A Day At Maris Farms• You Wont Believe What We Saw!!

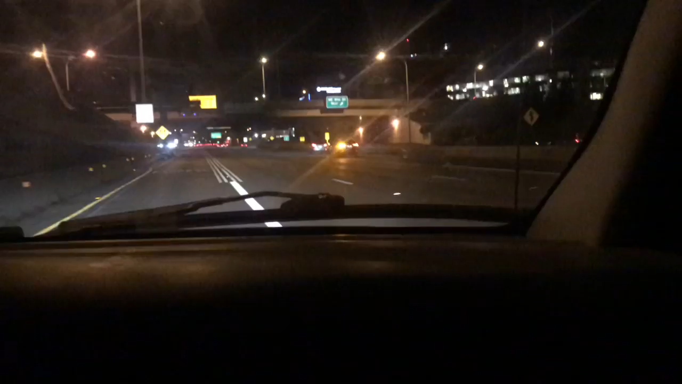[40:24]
All I saw was... That's all I saw. I was like... Wait, did you go the wrong way? I know, me too. I was like, because I saw the car slowing down and then I saw the lights facing us. I was like,